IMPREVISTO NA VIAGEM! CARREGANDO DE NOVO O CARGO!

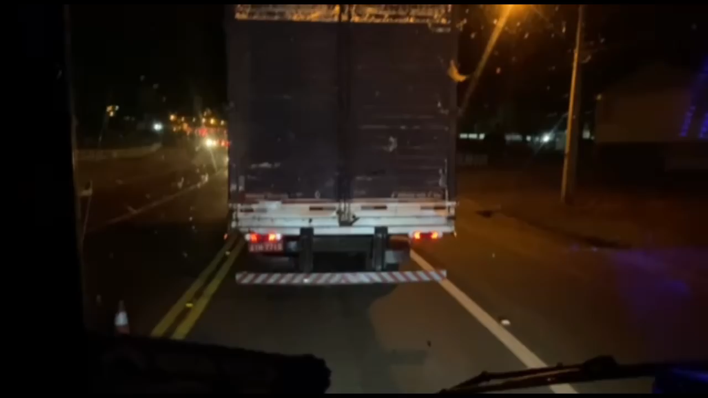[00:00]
Estamos aí diretamente do California, viu? California é o palco. Obras e mais obras. Mas ah, esse nortão é show por causa disso. É uma obra em cima da outra. Ai, eu já tô com sono, moço. Libera, obrinha.
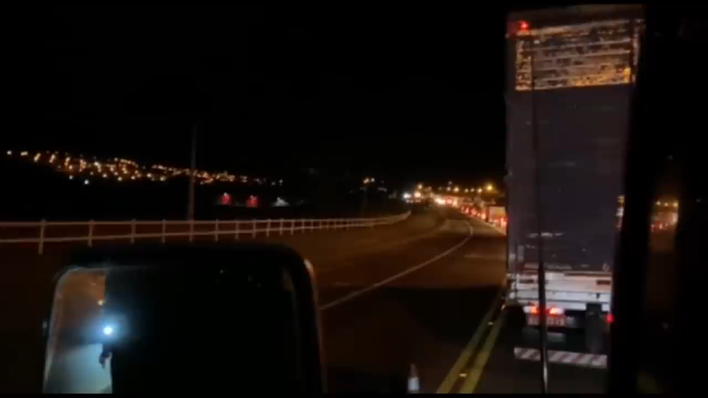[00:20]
Eu quero viajar, tem que andar. Se ficar parado em obra, vai me dar sono. Vou roubar uma luzinha dessa de vocês de novo, vocês vão ver. Fala, vem aí, doido. Para aí.